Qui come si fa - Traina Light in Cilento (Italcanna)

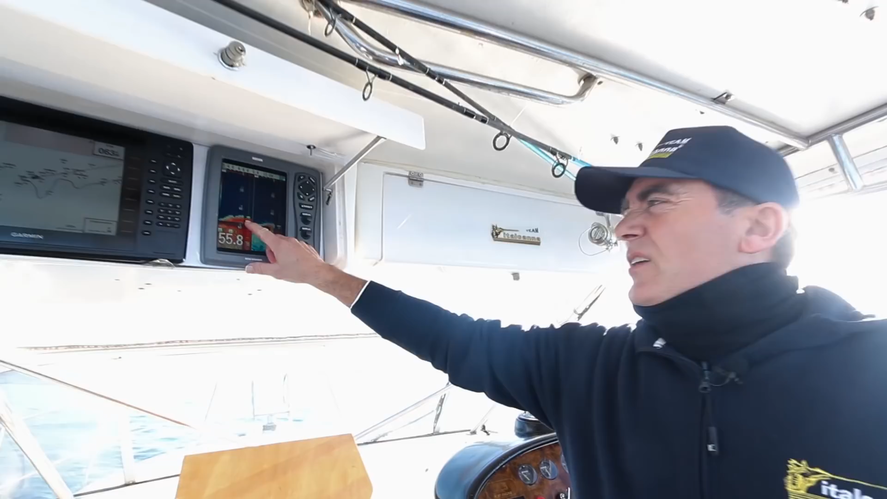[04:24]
Vabbè, vedi, questi sono tutti pesci foraggio e poi in effetti qui in mezzo ci possiamo trovare il predatore, possiamo trovare sia la tanuta, il padro.
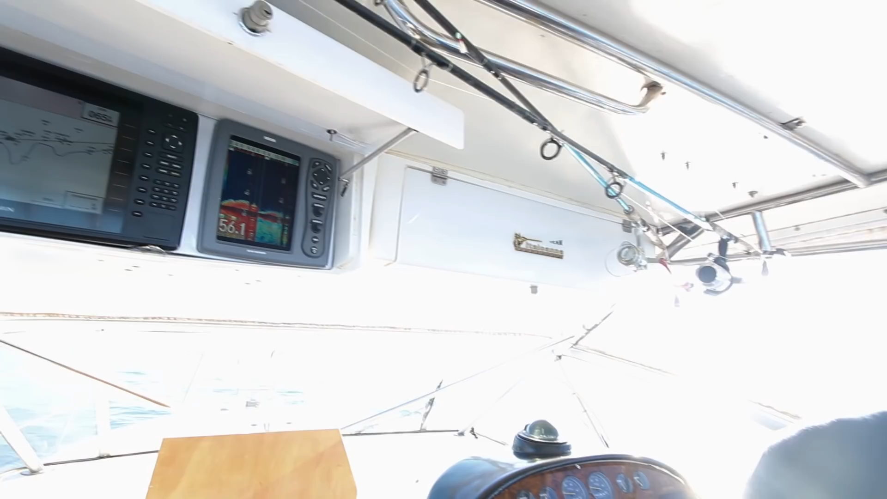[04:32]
Possiamo trovare il dendice, la cernia, siamo su fondo roccioso.